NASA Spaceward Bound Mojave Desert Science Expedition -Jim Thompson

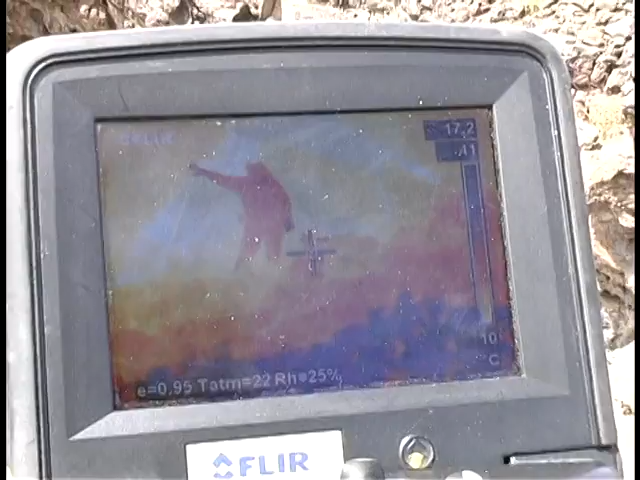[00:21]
you can see it through trees and through grass and through leaves.